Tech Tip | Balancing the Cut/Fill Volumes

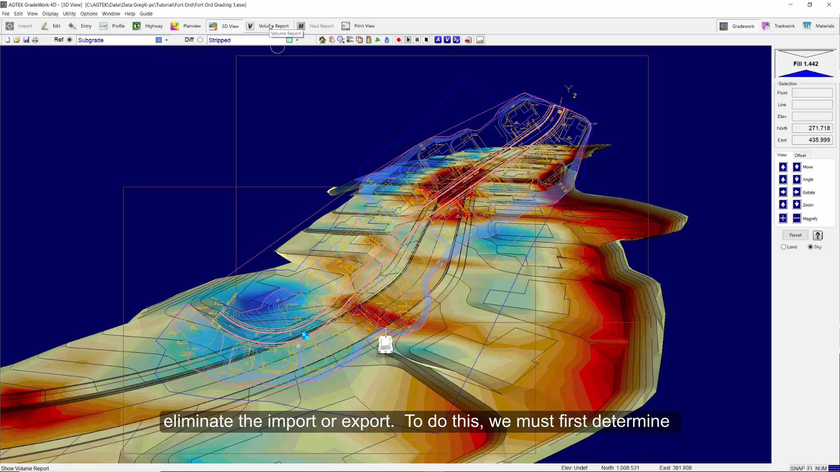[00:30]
the import or export to do this we must first determine the total